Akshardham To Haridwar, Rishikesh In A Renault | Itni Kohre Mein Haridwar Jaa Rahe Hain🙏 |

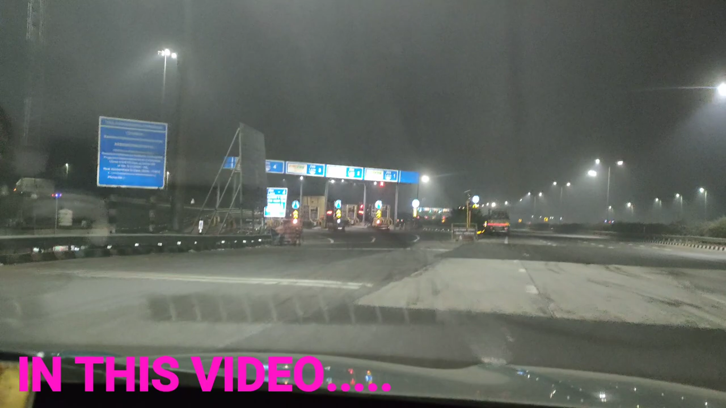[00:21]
लेते के साथ दो दो टोल्टेक्स बाई 500 मिटर के अंदर में अब देखो रात का भी लाइट वाइट कुछ नहीं है अपन लोग जब भी देखो पासिंग लाइट मारें तो कैसा चनके गवाई यह देख रहा है बाई देखो यार
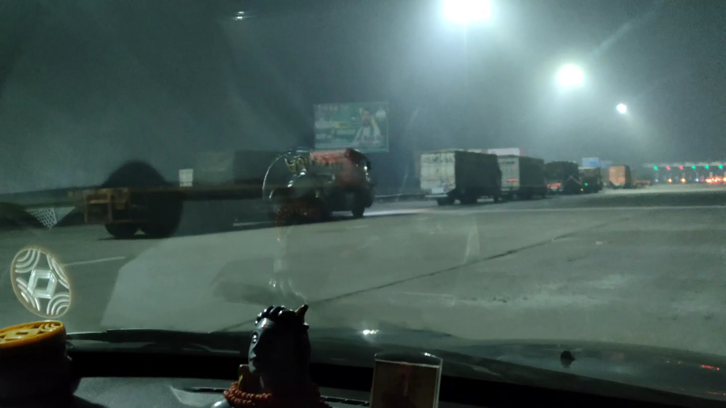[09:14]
का फॉक देखो कुछ ना दिखे है इस तो ऐसे मिल गया उसका 200 मिटर में मिल गया और एक और